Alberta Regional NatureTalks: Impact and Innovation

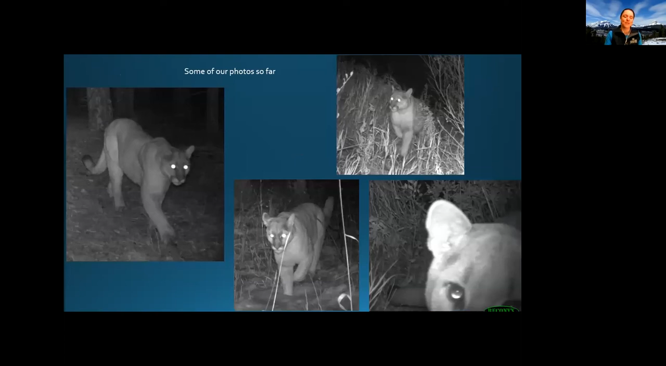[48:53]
showing some of the photos we got so far because everybody likes photos of animals right um we have a lot of cougars from everywhere we got a little treat with
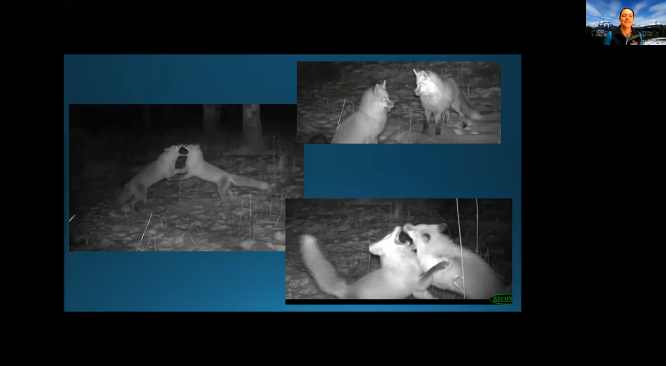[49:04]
these red foxes that decided to play fight right in front of a camera lots of uh coyotes the one at the top there is uh carrying some kind of prey in his mouth
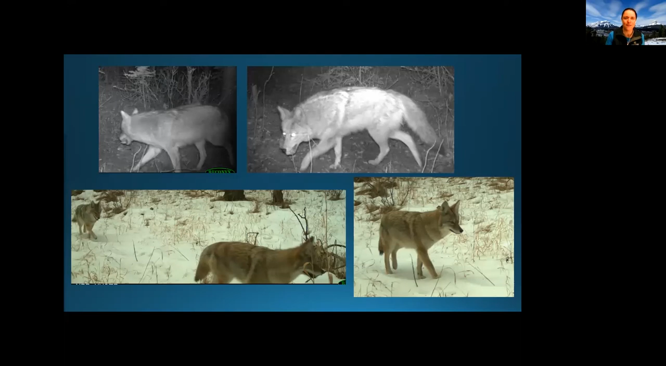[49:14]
i'm not sure what it is tons of elk again not surprisingly because we have a nice herd uh overwintering here in the valley
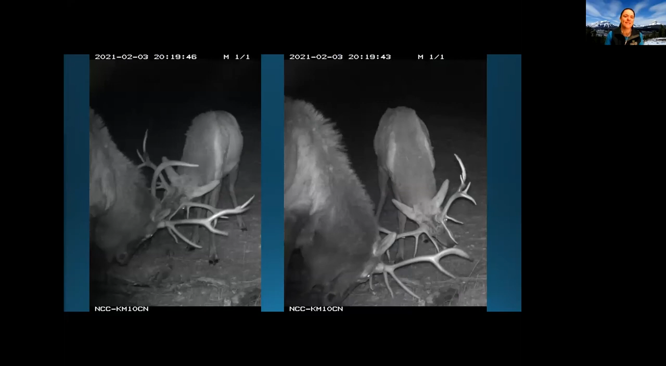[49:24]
uh a couple males that decided to clash right in front of the camera uh white-tailed deer here we have a little mama that uh decided to groom her baby in front of the camera
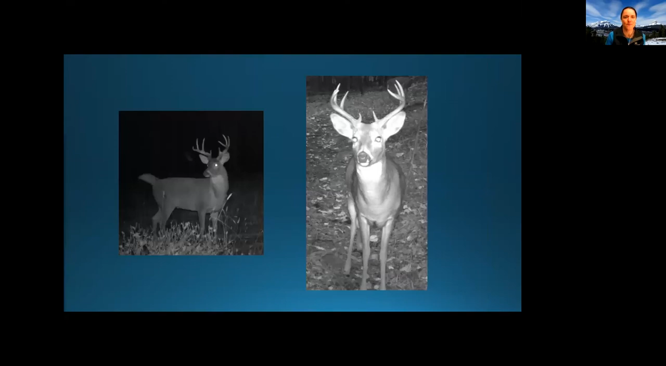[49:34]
a couple white tail bucks um uh well a camoose and a nice fat bear that was in the fall it was uh ready to
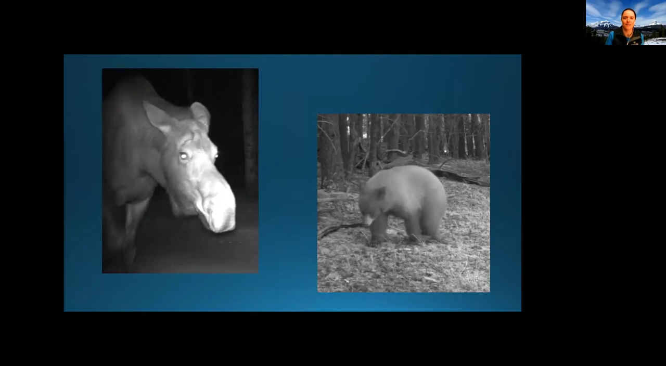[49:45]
sleep and we had a few small mammals or an american martin and a beaver
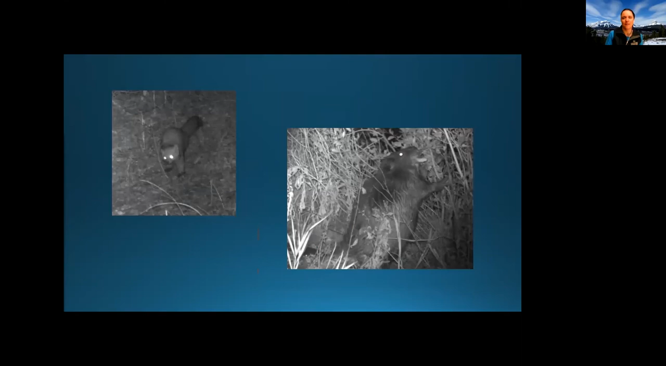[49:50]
finally we we even had a nice surprise we had that northern harrier so we're really not targeting birds but i guess it just happened